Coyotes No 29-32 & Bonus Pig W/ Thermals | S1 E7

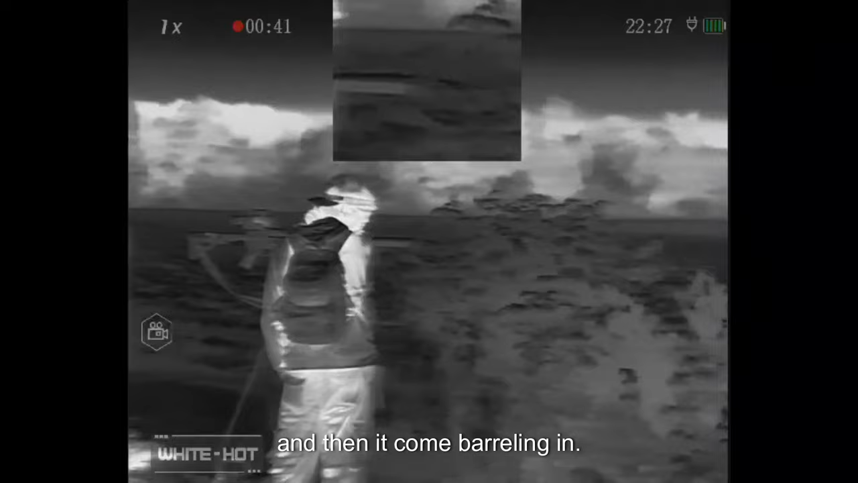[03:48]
This is looking through Thomas's AGM Varmint,
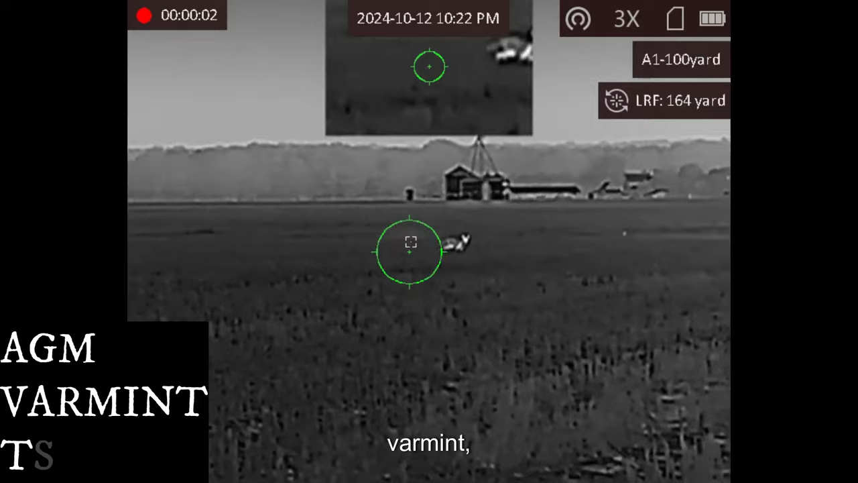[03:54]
and he's repositioning now to kind of get on the other side of everybody.
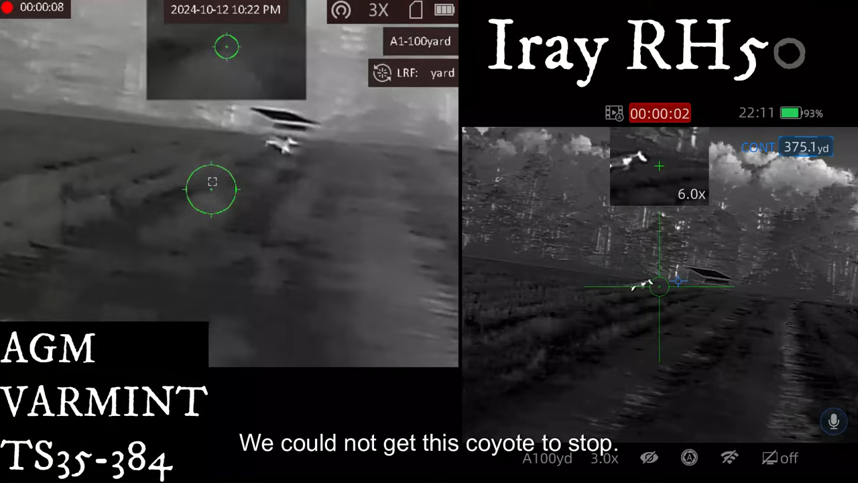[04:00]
We could not get this coyote to stop. As much as we yell and everything else, it just would not stop. Then Steven takes a good shot on him when he finally does. Puts one right through both of his hips.
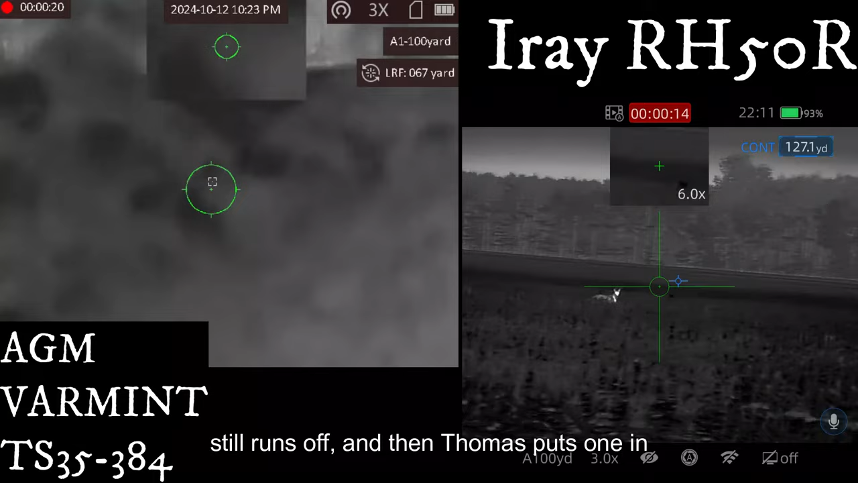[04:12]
It still runs off, and then Thomas puts one in his head as he's running. Awesome shot by him.